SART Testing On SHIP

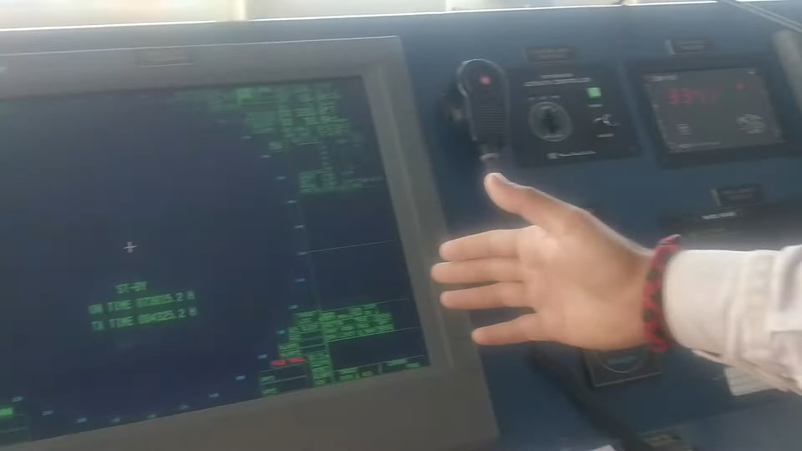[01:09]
Here will show 12 blips and 12 dots We will show it
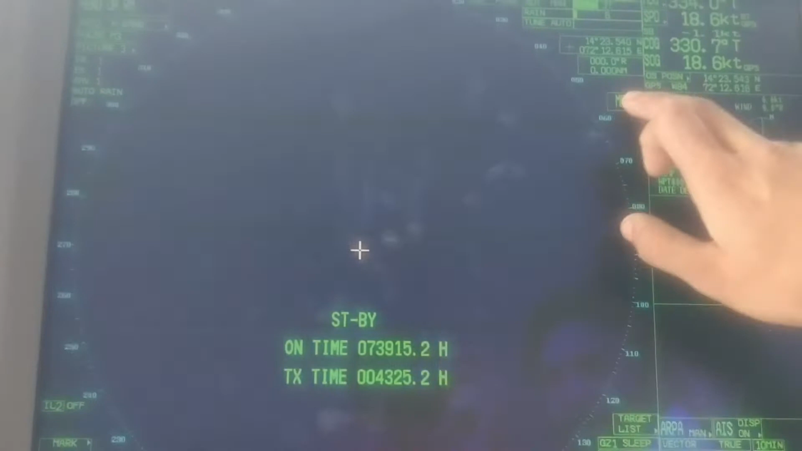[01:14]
And And This is the minimum requirement And
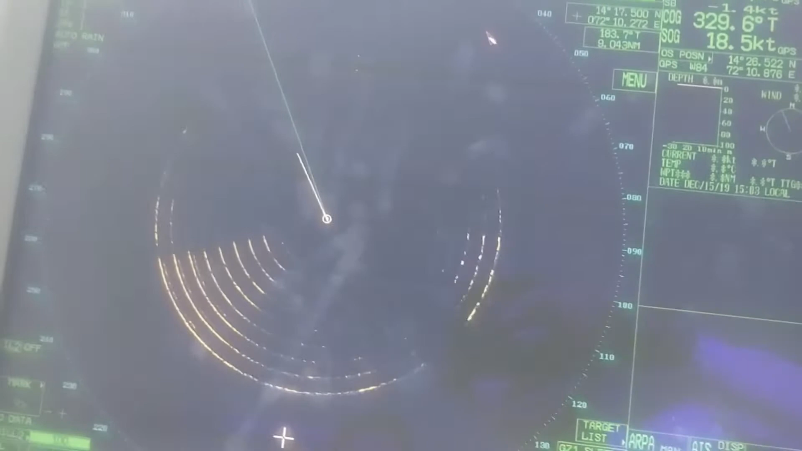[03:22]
That represent The SART Is activated On our boat side So The testing is successful So